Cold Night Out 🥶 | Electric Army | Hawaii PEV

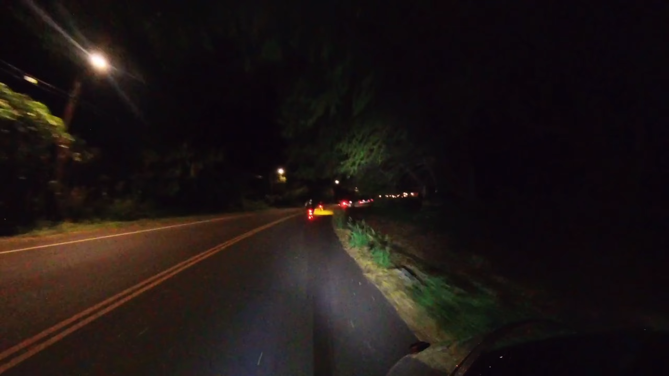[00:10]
Let's go. I don't know where we're going, but we're gonna be heading up the mountains. We're gonna be going wherever we gotta go. Woo! Brother Man Stan, the Fido, yippee! Cause it cold at cuz.
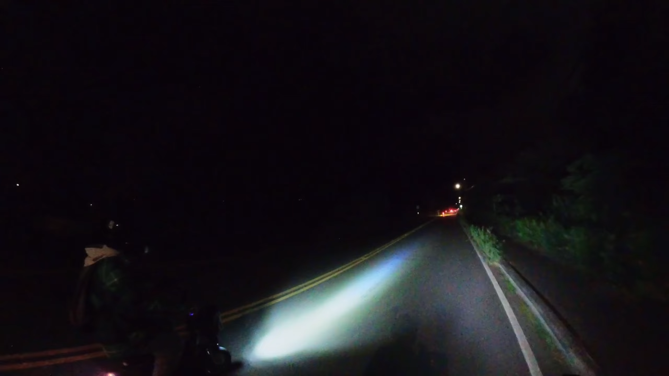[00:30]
God, it's cold. But yeah, guys, we going. Gotta catch up to the pack. We're always in the back, but it's all good. Cruising. I mean, we can always catch up to these guys, you know? Just give them a couple bursts.
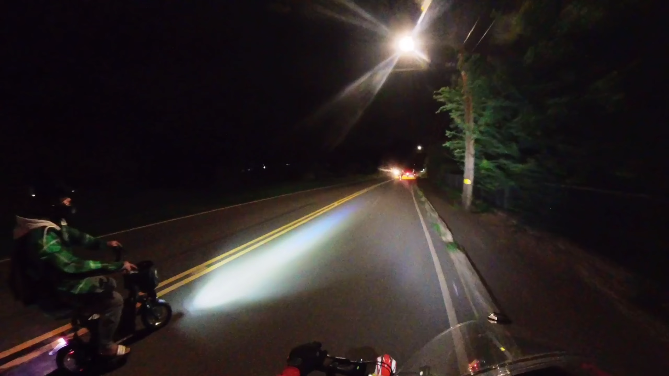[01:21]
And if you guys watched my previous vlog, I'm sorry for the lens being dirty due to the drizzle. Can't really help it. As we're riding, if it drizzles, it drizzles. Kind of messes up the lenses, you know. But it's all good. But tonight looks like it's gonna be a dry night, so let's hope, fingers crossed.
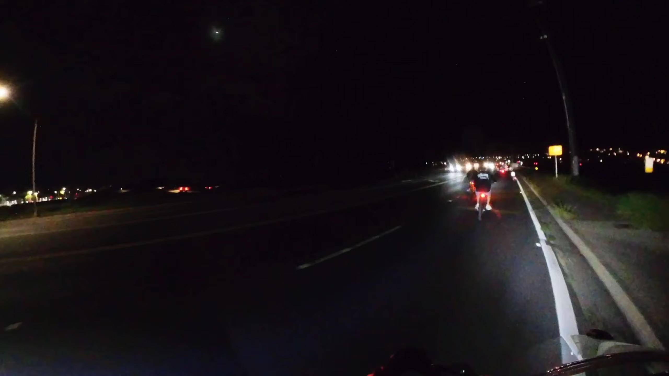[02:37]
I hear one street bike. I hear a street bike.
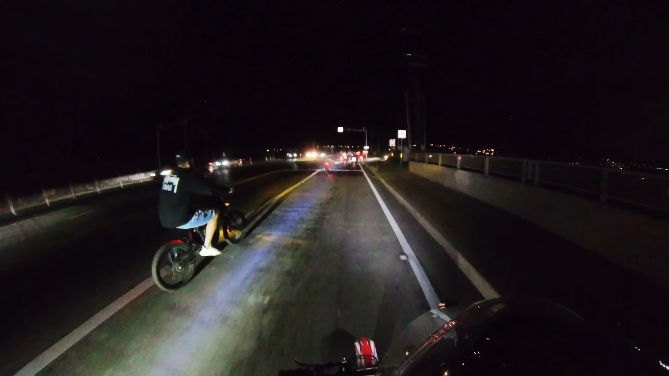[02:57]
Yes, sir.
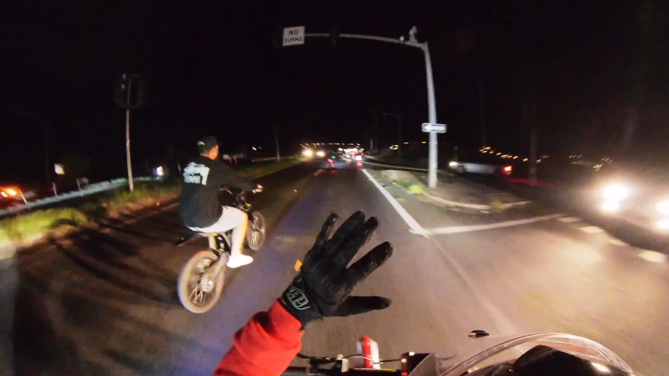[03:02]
Thank you. Oh, I guess all the lights is down. Nuts.